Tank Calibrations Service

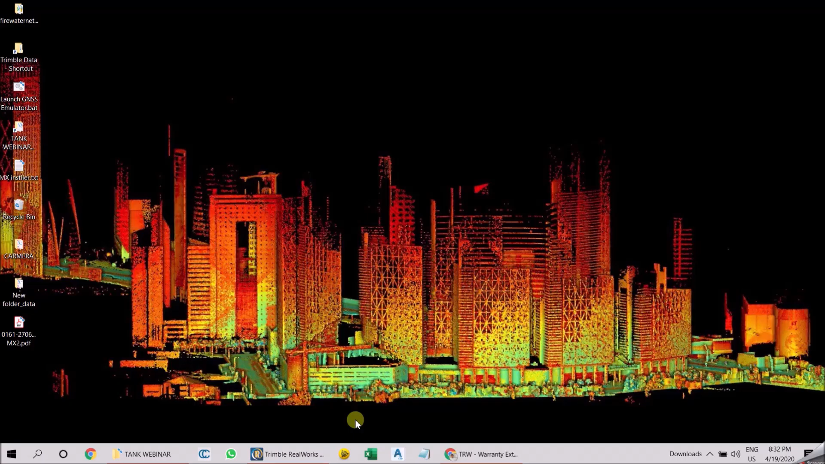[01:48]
just get into real works now and this is the real look
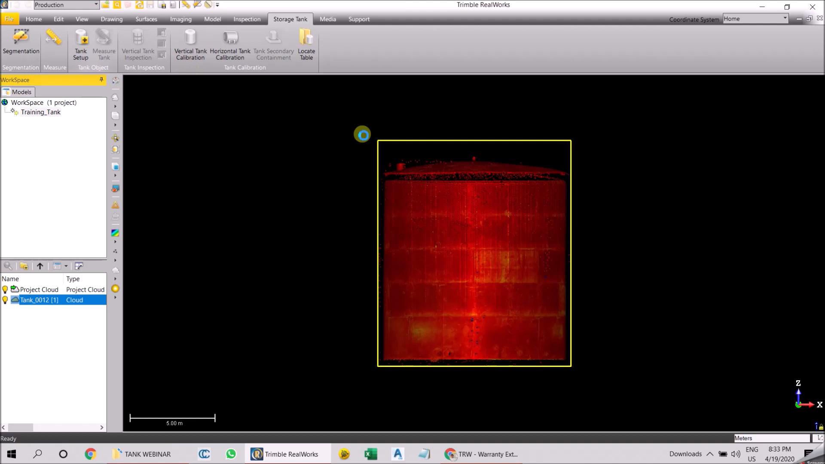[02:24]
and first thing first we need to segregate or classify this into roof shell that would everything so that's process is called tank setup going to tank setup arm so ours is a vertical cylinder and we have scan from inside how do you know just press on this
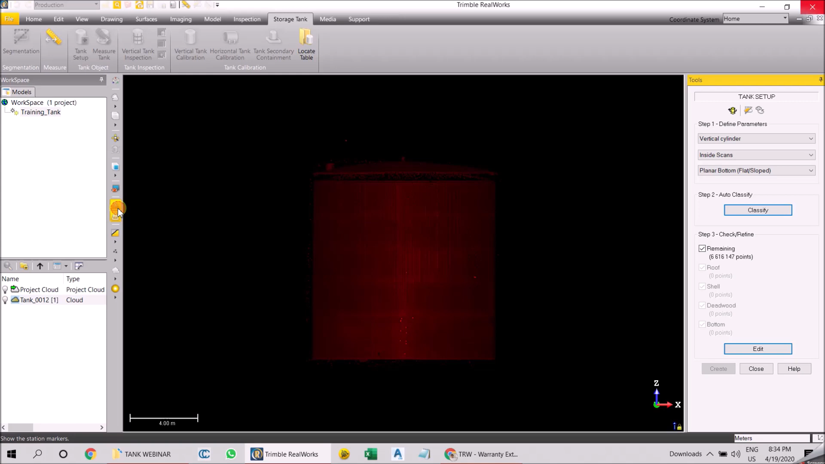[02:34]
button so you will get to see the tank station here and it will show you
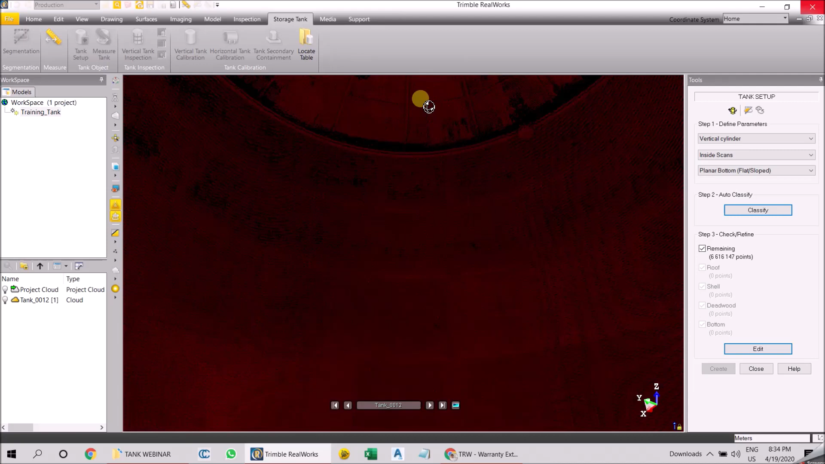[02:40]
whether it's the tank station view is from inside or outside so after that
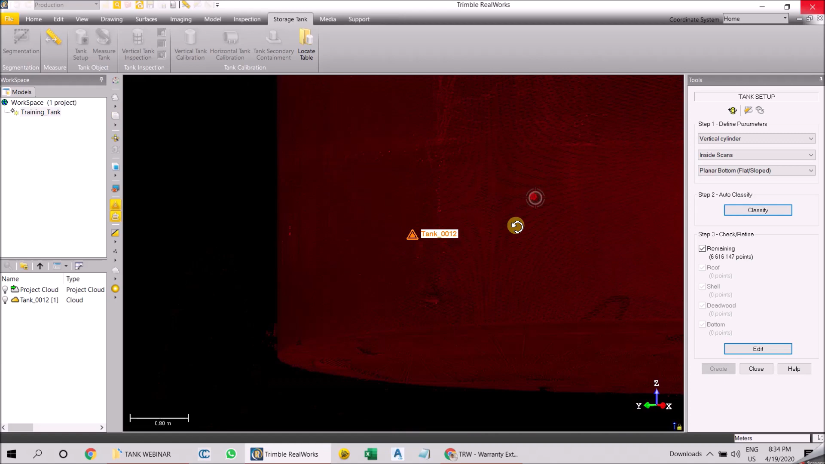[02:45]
just you know the bottom is like
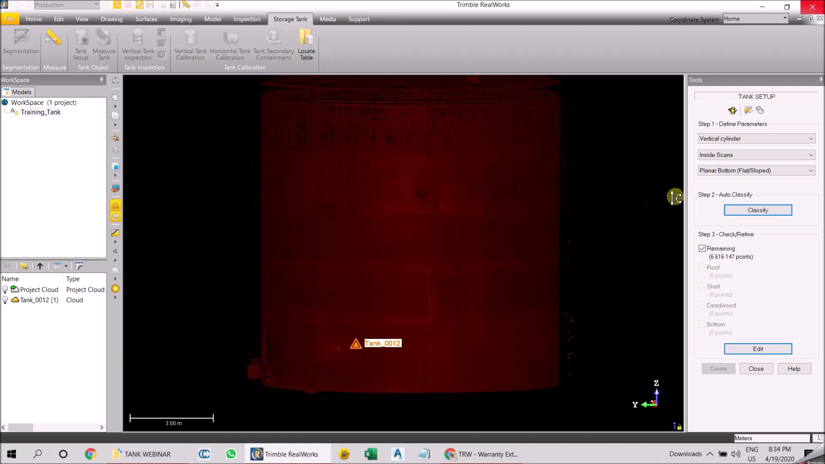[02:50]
plain flat bottom we have different bottoms like cone up and cone down so i just say classify
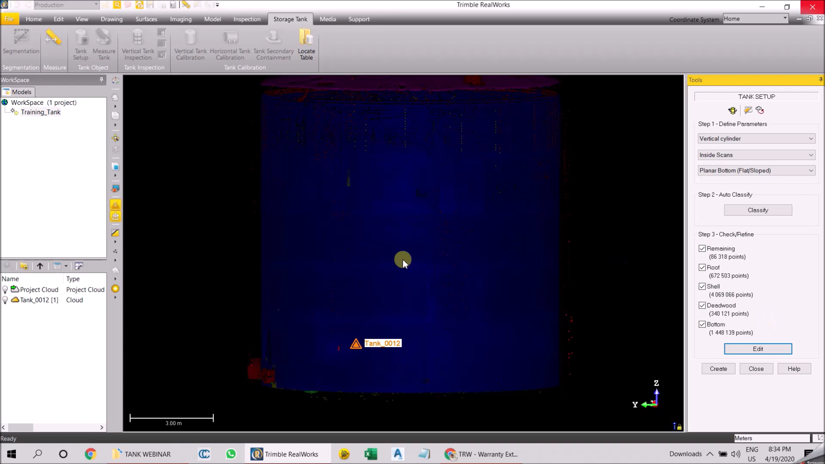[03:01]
once the classification is done just hit create and then close now there is a new one more additional
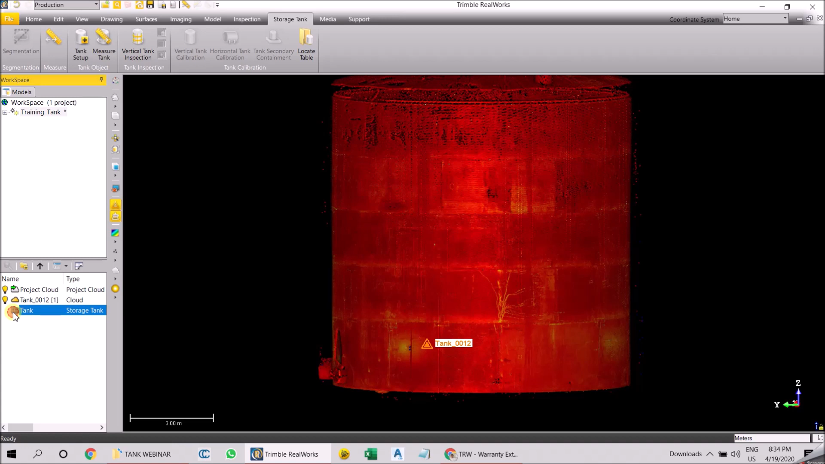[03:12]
object here that's called tank if you open tank okay so just close this project now just open tank you will see the
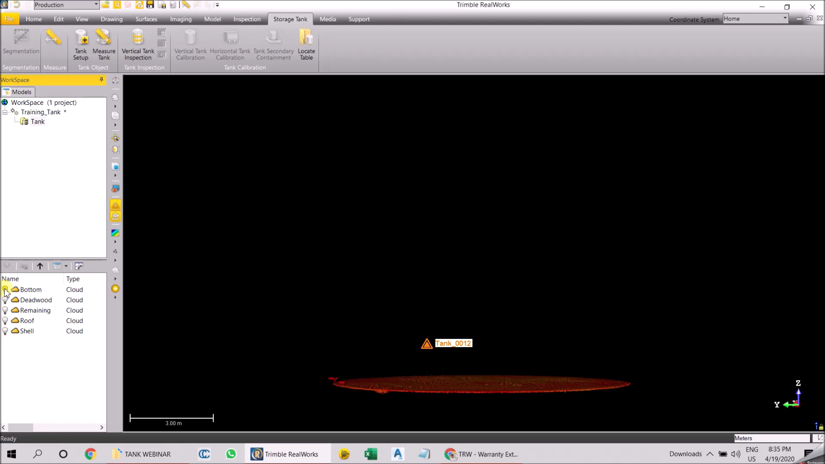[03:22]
bottom and then you will see the
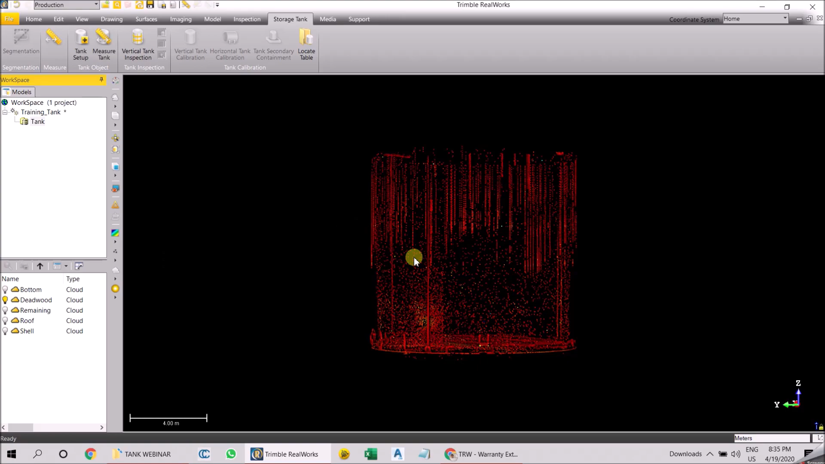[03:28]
dead wood that's like the pipes and everything removed automatically then you see the remaining
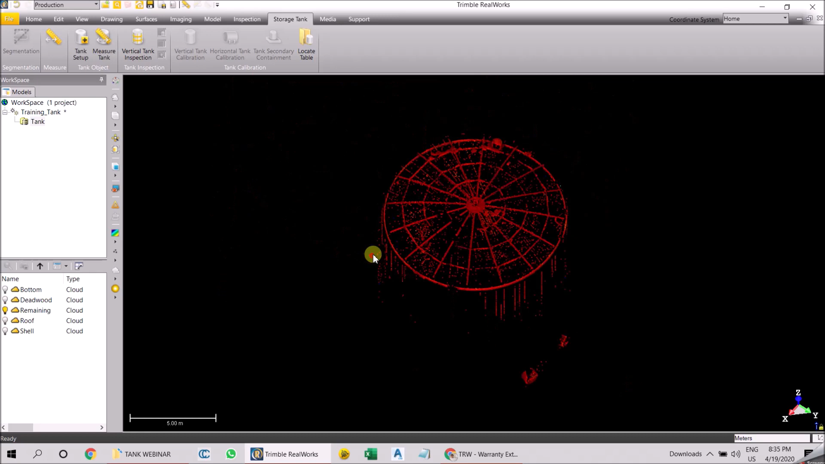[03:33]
that's like the dust or noise whatever from the scans you get
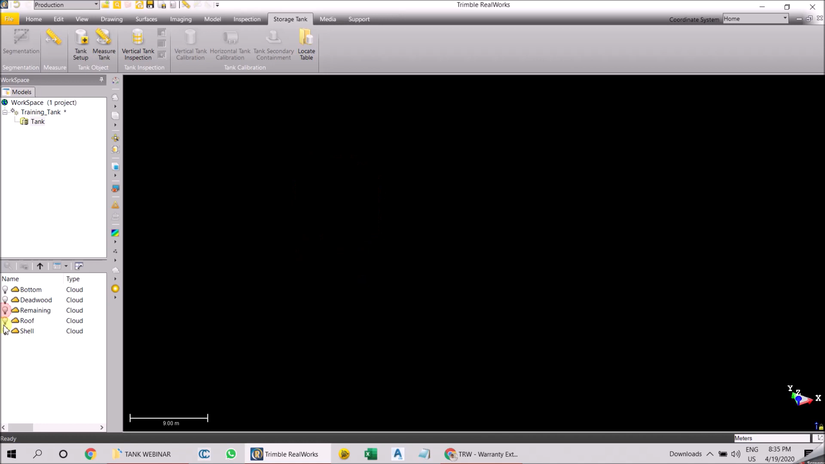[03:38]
and you see the roof and then you see the shell
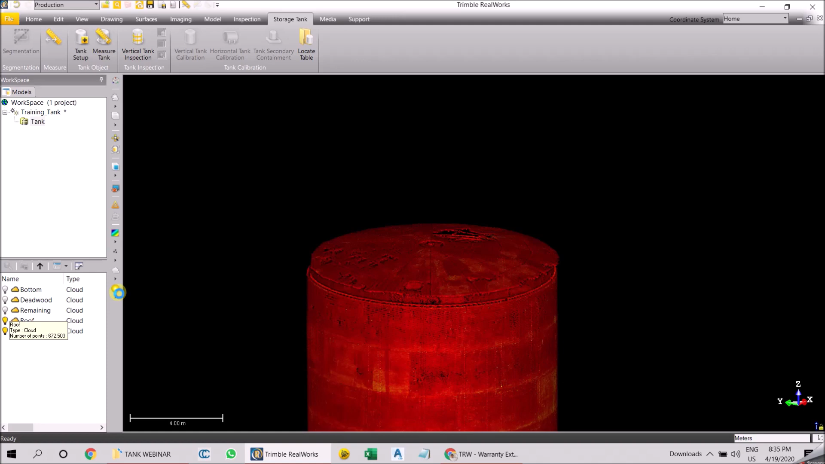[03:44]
this is what is called as classification or it's like called as setting up of tank and
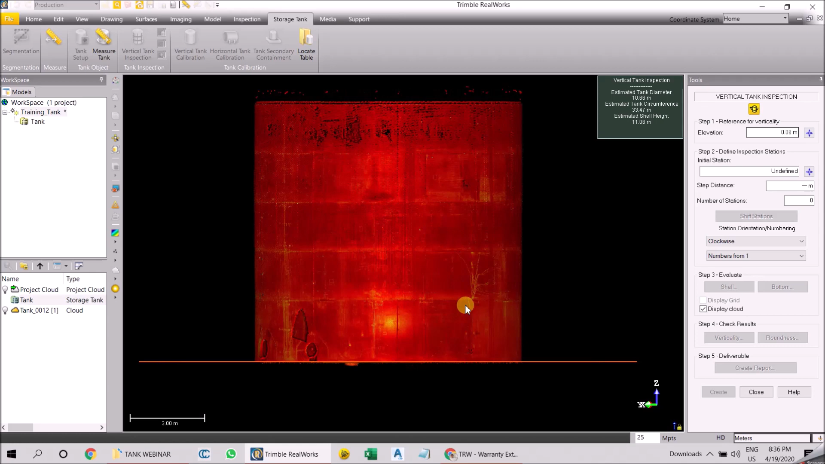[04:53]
elevation the bottom so this part okay and then i'm going to define initial stations uh initial station is always near to the entrance of the deck so i'm just going to define it here uh this part you can see the cut
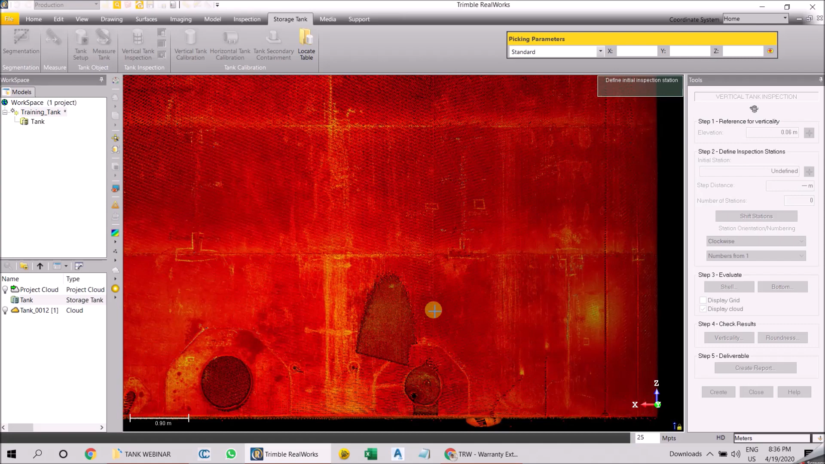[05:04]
out here so it's like defined here and how many number